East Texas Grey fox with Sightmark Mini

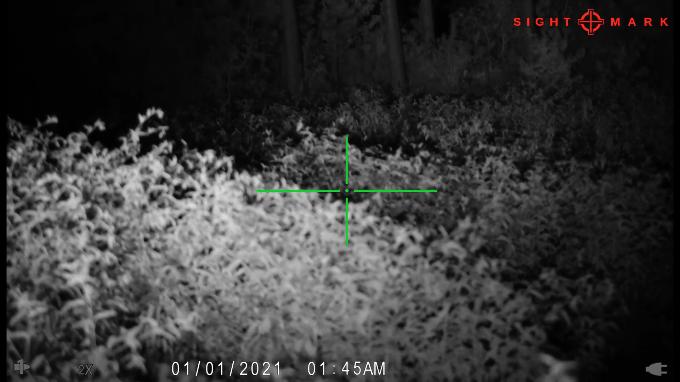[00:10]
And we got the wind right and set the call up out there.
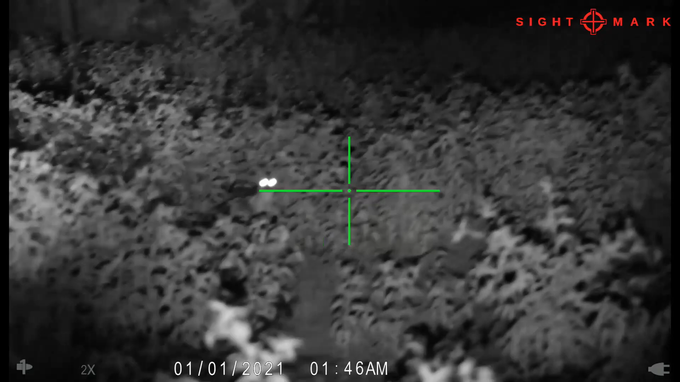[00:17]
Finally, he come back out and I made a good shot on him.